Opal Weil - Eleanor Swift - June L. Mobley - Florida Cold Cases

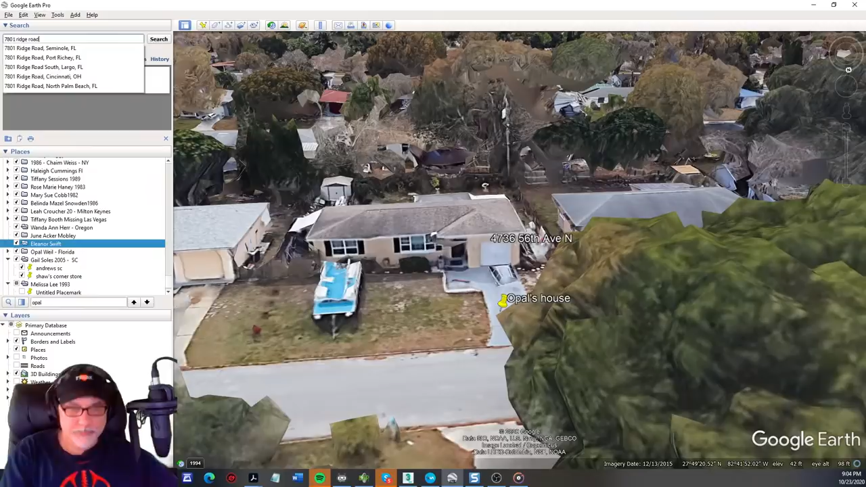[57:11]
7801 Ridge Road. And this is in Seminole. So it's not, shouldn't be too far away from here. It's in the same county.